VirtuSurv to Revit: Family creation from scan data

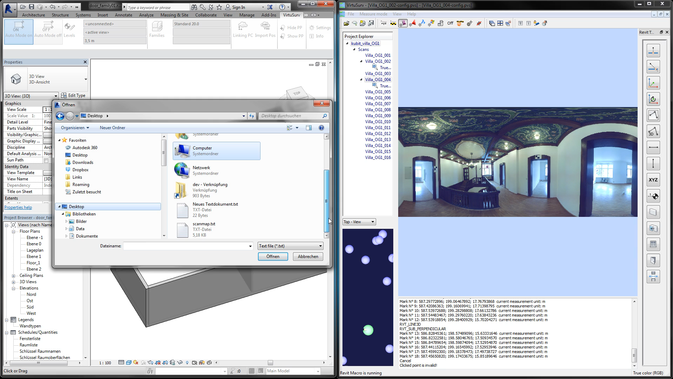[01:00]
file in the VirtuServe ribbon import positions and then all the positions will be loaded to Revit as a generic family symbol. If you have a look to the properties you find a scan named coordinates of the scanner position as well as hyperlinks
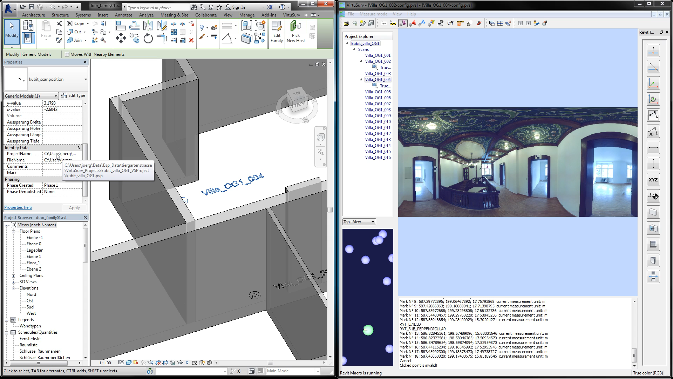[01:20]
to the VirtuServe project and VirtuServe scan file.
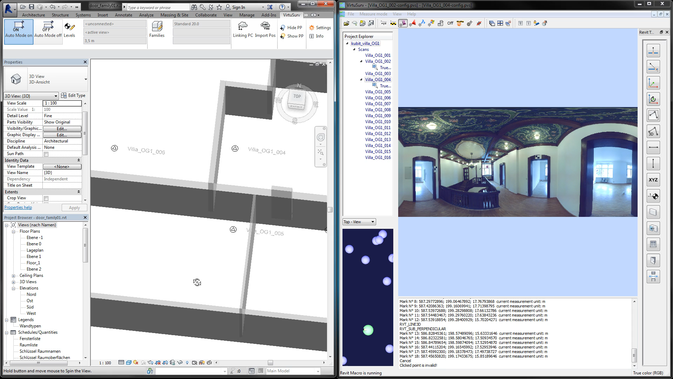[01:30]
Okay so the door is here in the wall so we will see it in scan number five. I open the scan in VirtuServe
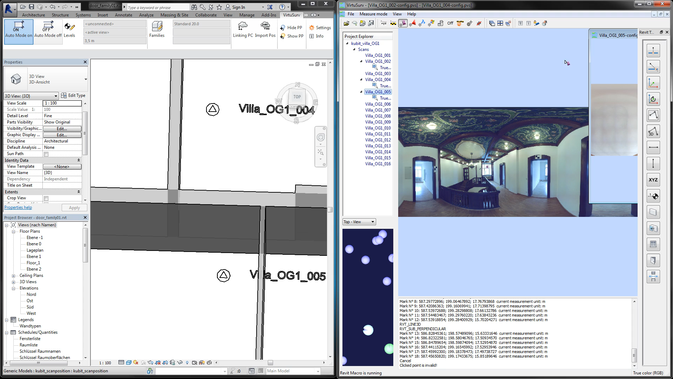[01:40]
and here's our door.
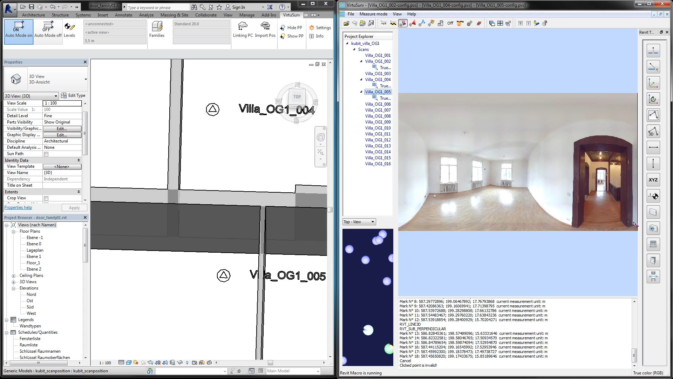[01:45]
Okay so we start in Revit choosing a new work plane. I pick the plane on the small face here.
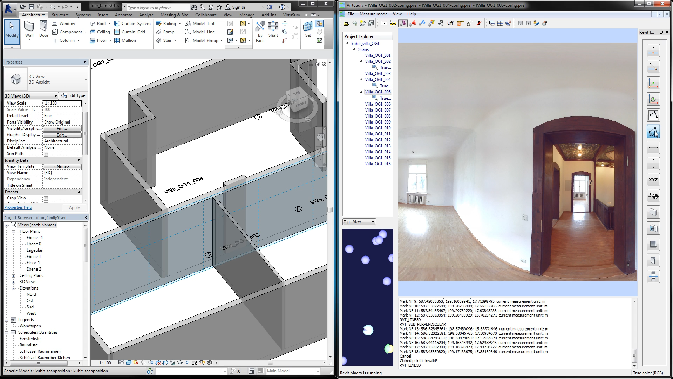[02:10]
Let us show this plane and then starting in VirtuServe creating a 3D model line with the point mode perpendicular so that the line is exactly on our active work plane.
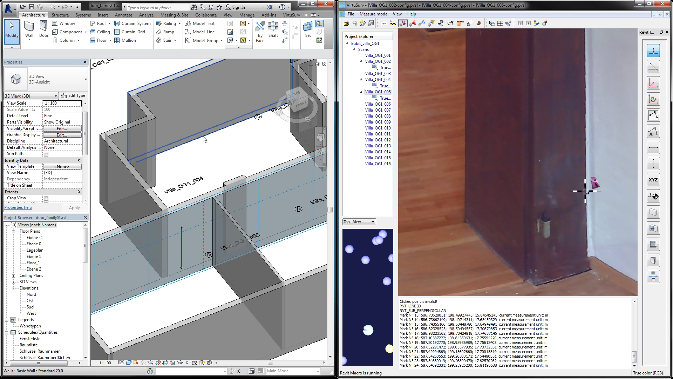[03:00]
If I go to Revit I can see the 3D lines of my doorframe. I will create a second line from the inner edge of this frame.
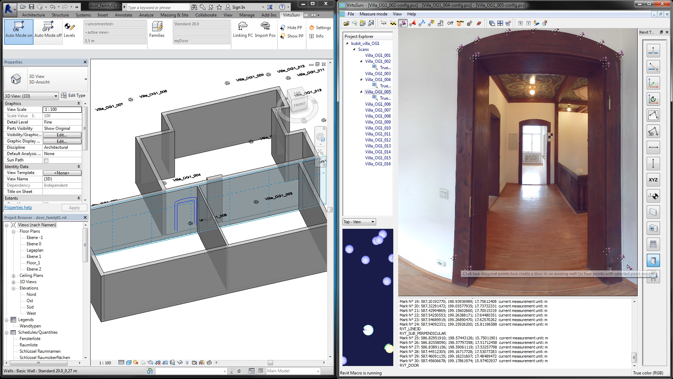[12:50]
And with two clicks in the edges I can place the door at the exact position.